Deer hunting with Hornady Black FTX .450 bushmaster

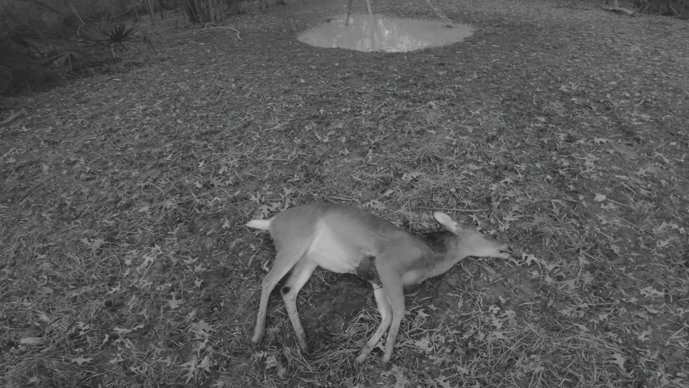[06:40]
Well, we just got up to this doe and that Hornady Black was devastating. Take a look at this thing. A just about perfect heart shot. The exit wound is pretty clear and evident. I don't think much needs to be discussed about shot placement here. This year went down quite quickly, and we're certainly happy we got her. Fortunately, I have a bed mat. We're definitely going to need it, because this is going to make a bit of a mess when we go to load it.